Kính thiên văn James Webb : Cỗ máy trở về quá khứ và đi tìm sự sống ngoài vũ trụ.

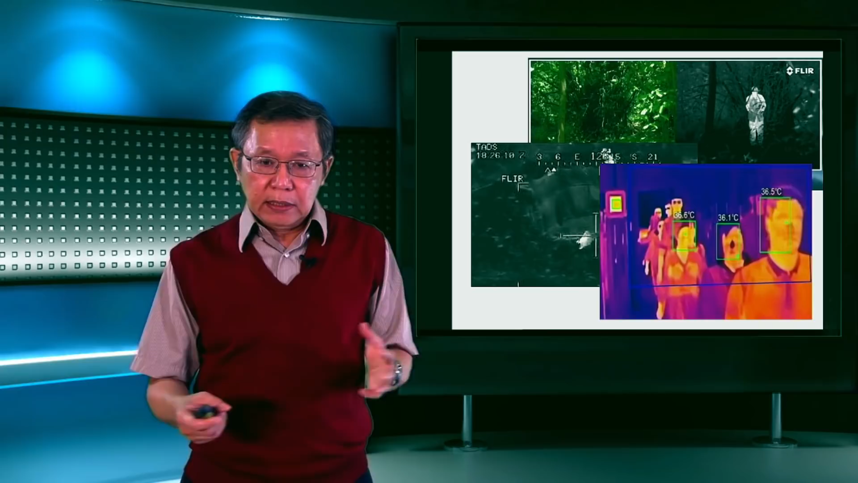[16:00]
phiên trường ở nhà ga thì người ta gắn những cái máy để người ta có thể đo được nhiệt độ của hành khách mà không cần người đó đứng lại. Thì đây là cái ích lợi của nó. Tuy nhiên cái tiêu hồng ngoại nó có một cái đặc điểm khác mà tôi xin mời quý vị theo dõi quý vị nhìn và nghe